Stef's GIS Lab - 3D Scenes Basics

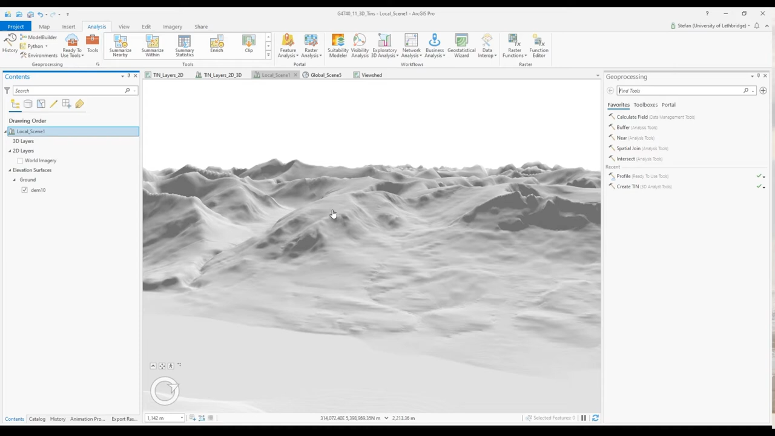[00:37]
National Park area and I'm draping the world imagery over the scene and the navigator button in the scene is much easier if you expand it for full controls everything is relative to the center of your scene so when you for instance turn down your mouse button that now we're rotating around the center of the scene or we can change